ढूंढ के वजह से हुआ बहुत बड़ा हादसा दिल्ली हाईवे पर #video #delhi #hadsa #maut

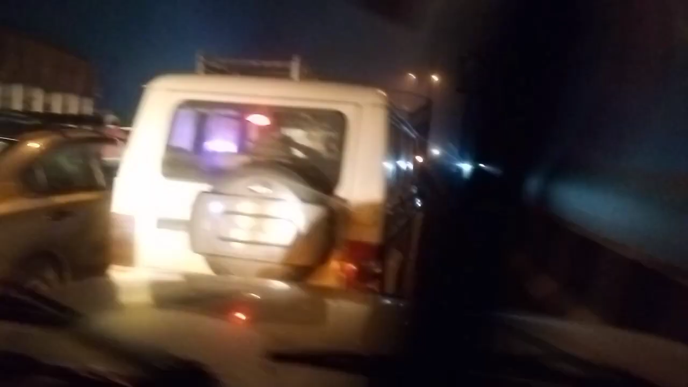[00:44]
कुछी दूर बाहर आये दिली से आजादपूर से और रास्ता में ऐसा हादसा हुआ है कि देखिए हमारे ट्रेवर दॉर कारा देखके जो कि उस साइड से
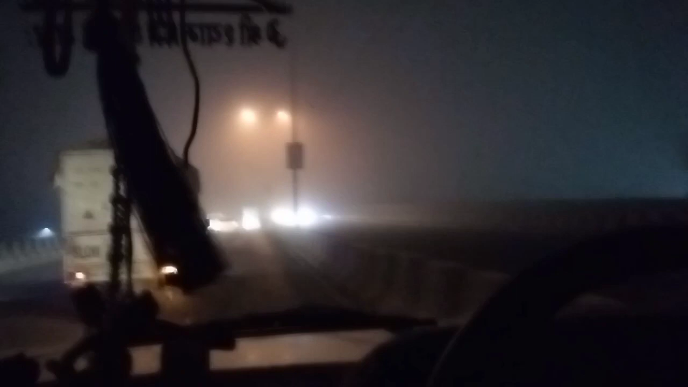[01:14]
उस साइड से ठोका था जो कि इस साइड में गाड़ी आकर गिरा तो देख सकते आप लोग इतना ज़्यादा दूंद है तो हिसाब से अपने देखके